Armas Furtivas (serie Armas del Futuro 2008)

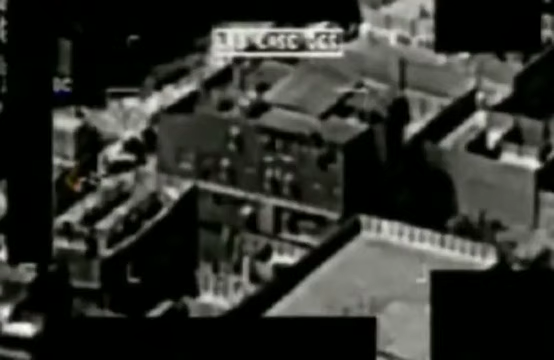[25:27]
Estos son grabaciones reales de ataques aéreos en Afganistán e Irak. En ellas se ve el efecto letal de estos sigilosos combatientes.
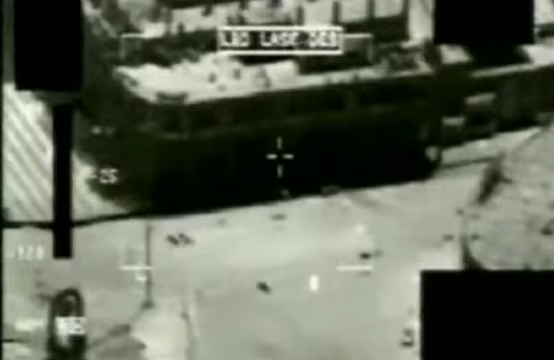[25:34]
Incluso en zonas densamente pobladas pueden acertar en un blanco tan pequeño como un coche.
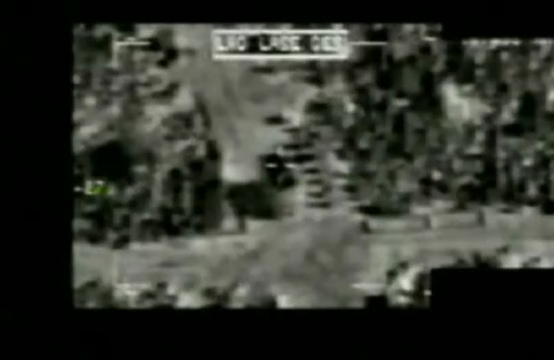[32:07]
¿Lo ve? Prepara el ataque y dispara. La unidad de la estación de control toma decisiones a vida o muerte, viendo únicamente una pantalla de televisión.
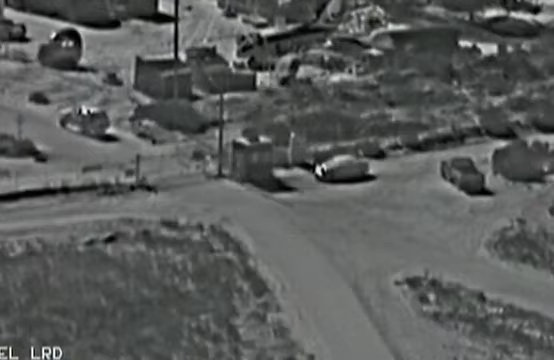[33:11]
Lo mejor de todo es que puede que haya un blanco o un grupo de individuos en tierra realizando
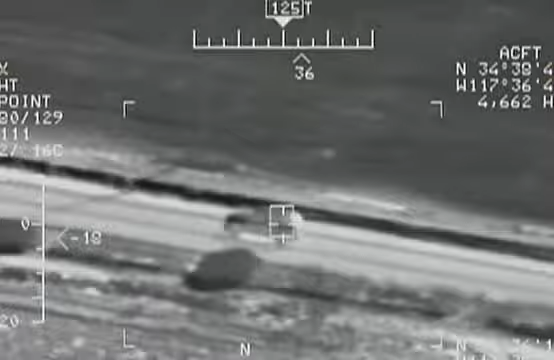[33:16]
operaciones normales sin enterarse de nada. Y 2 segundos después, se les puede lanzar un misil por sorpresa.
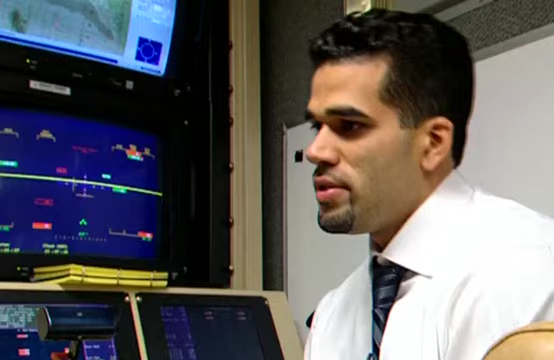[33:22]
Entonces, se aprecia cómo crece el nivel de pánico en la zona.
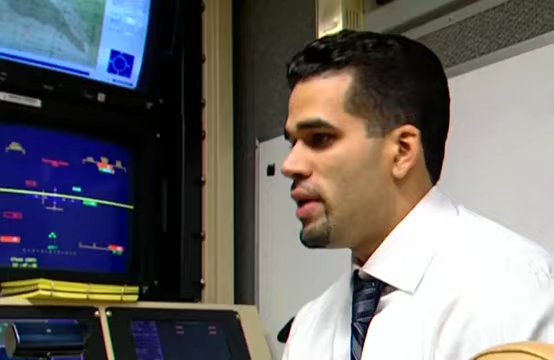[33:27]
Les ves a todos salir corriendo en diferentes direcciones para intentar escapar de lo que les está atacando.
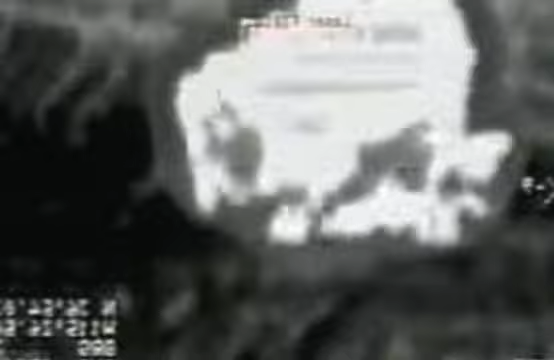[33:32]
Y al poco tiempo, les ves volver a la zona del impacto para ver qué ha pasado.
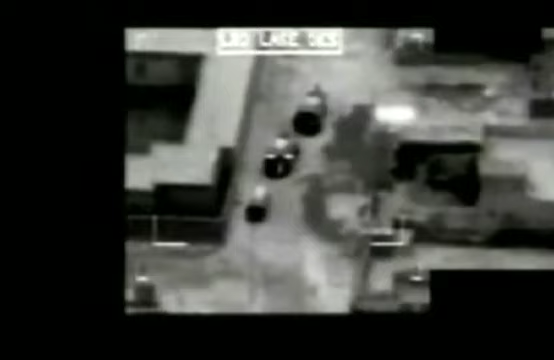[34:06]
De repente, un misil sale de la nada y acaba con ellos.
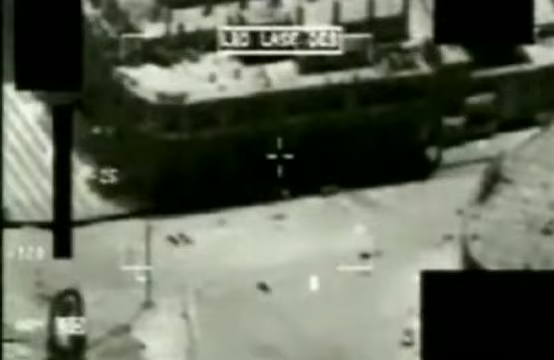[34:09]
Esa es su mejor habilidad, que no hace ruido. Es un sistema silencioso y muy poco estresante al atacar. Yo he sido francotirador y creo que tiene un efecto psicológico enorme.
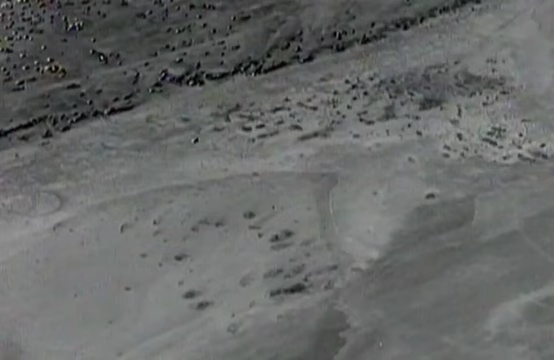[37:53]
Después, los sensores ópticos de infrarrojos se acercan para confirmar mi posición exacta y dar una identificación correcta.
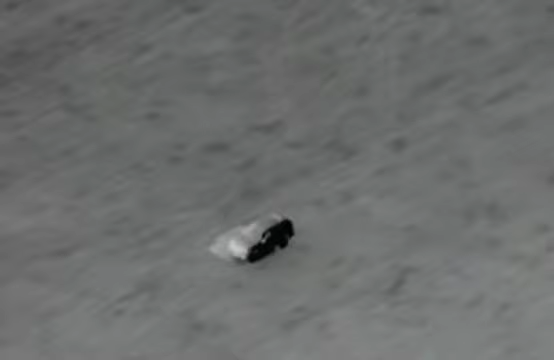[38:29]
Lo increíble es que estas fotografías están hechas a una distancia de más de 8 kilómetros.